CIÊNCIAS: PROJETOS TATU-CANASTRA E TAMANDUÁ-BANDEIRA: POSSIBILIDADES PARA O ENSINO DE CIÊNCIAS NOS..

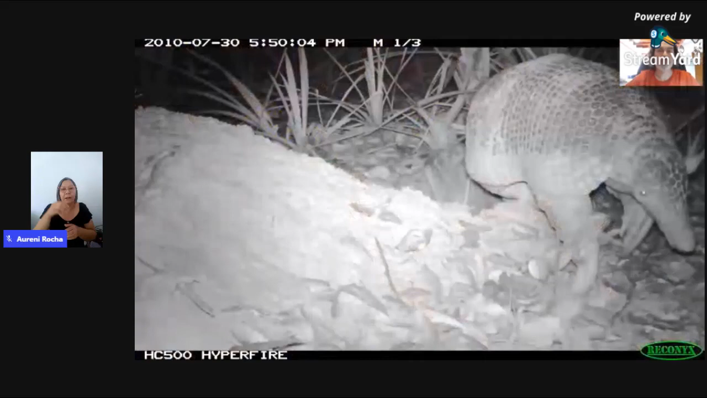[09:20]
E foi assim que a gente registrou nossa primeira imagem de tatu-canastra, que realmente modificou minha vida. Essa foto, eu fiquei tão encantado quando vi essa primeira foto, e eu já trabalhava faz 8 anos no Pantanal, eu nunca tinha visto um tatu-canastra, e sempre sonhei de ver um tatu-canastra. Bom, como vocês veem pelo meu sotaque, eu não sou brasileiro. Na verdade, eu sou francês, e eu vim para o Brasil em
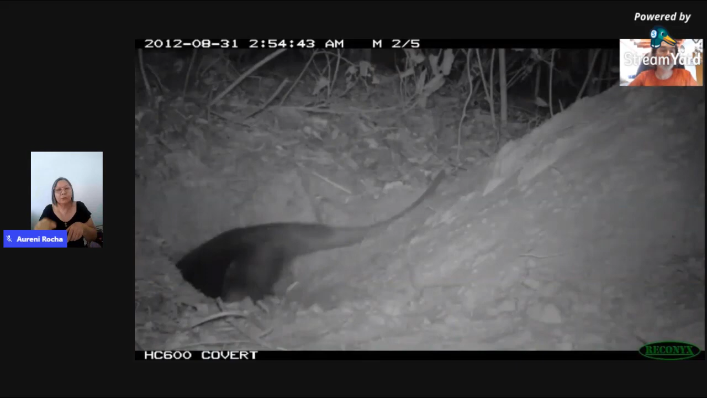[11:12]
Aqui um tamanduá-mirim entrando no buraco de tatu-canastra. Uma cutia entrando no buraco de tatu-canastra. Um lobinho dormindo no buraco tatu-canastra.